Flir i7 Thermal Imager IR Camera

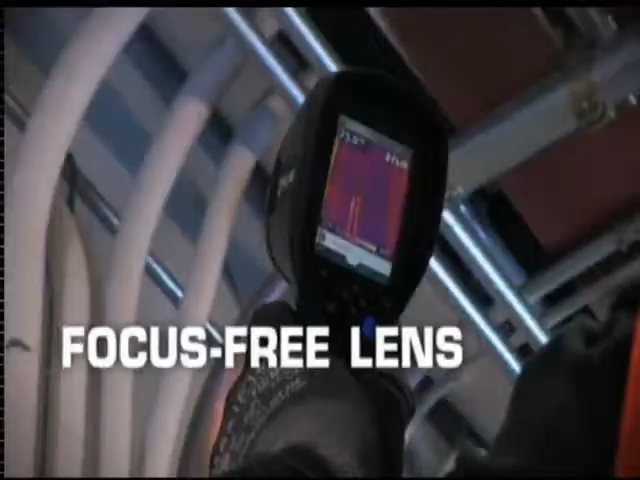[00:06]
Light, in just 13 ounces, and featuring a focus-free lens, the i-Series offers easy one-handed operation.
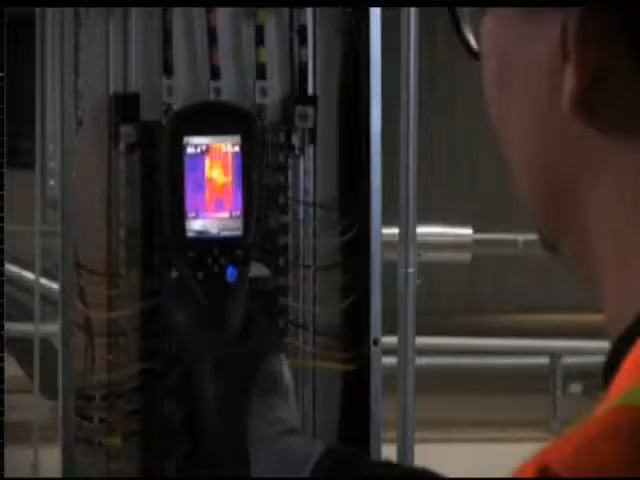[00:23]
When you see a thermal image you want to save in your i-Series screen,
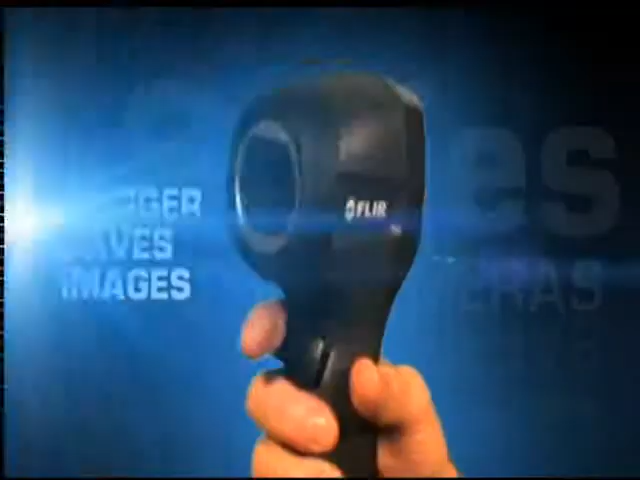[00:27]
all you have to do is pull the trigger, and i-Series saves a JPEG right to the onboard SD card.
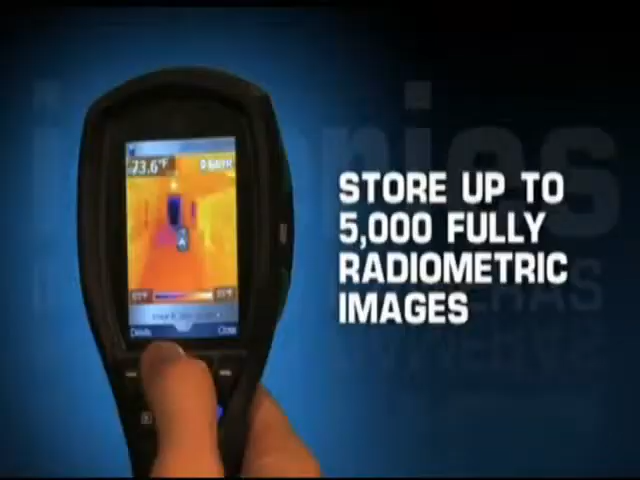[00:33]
In fact, the card can store 5,000 fully radiometric JPEG images. That means you'll have ready access to pixel-by-pixel temperature data for future analysis whenever you need it. Getting the images onto your computer is a snap.